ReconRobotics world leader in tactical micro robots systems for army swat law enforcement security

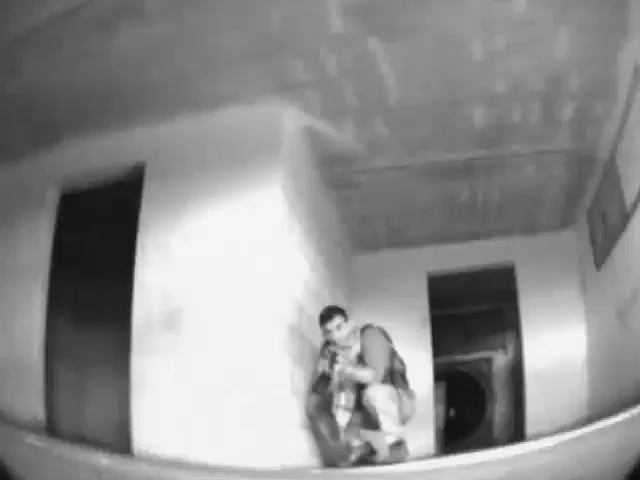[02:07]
One tango, small arms is all I've seen so far. He's retreating deeper in.
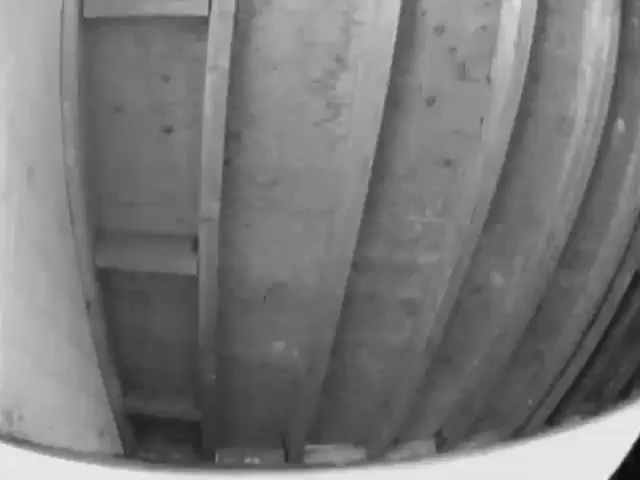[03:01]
Nothing left. Nothing right. One tango only.